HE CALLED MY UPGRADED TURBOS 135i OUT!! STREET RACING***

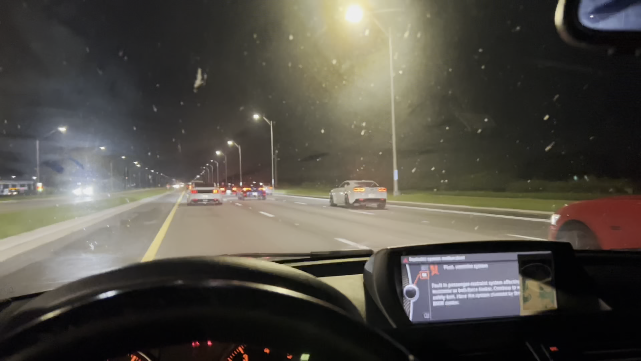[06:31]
Caving. We got about 20 to 40 cars with us tonight. Not as many as the other night, but all, for the most part, fast cars, which is good. Hopefully, we can make some money tonight.
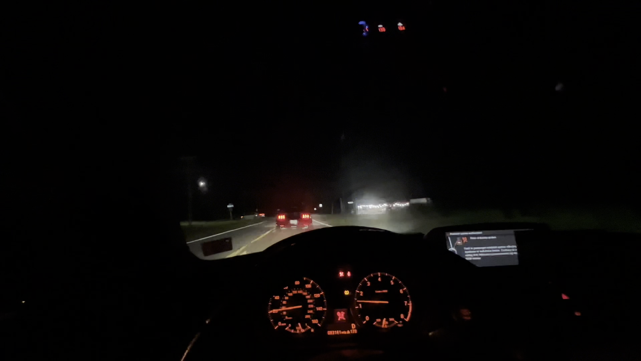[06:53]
So, we are pulling up right now. We're kind of the first people here, but everyone is behind us.
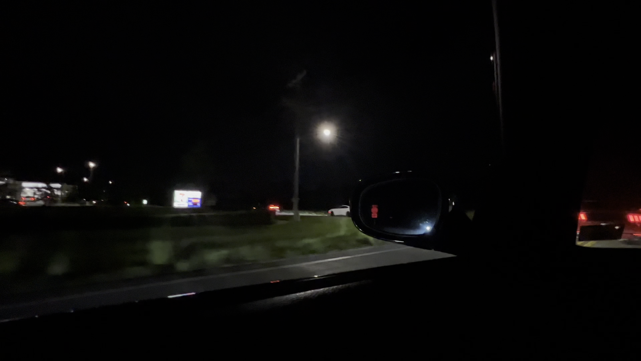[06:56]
You know, honestly, I feel like everyone's getting a bike nowadays.
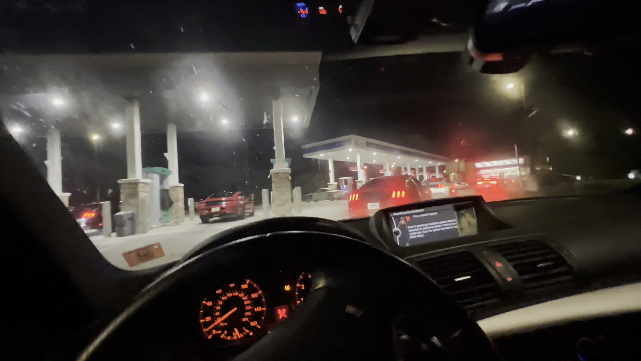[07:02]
There's so many more bikes out than there used to be. I've got to find a good spot before they all get taken up.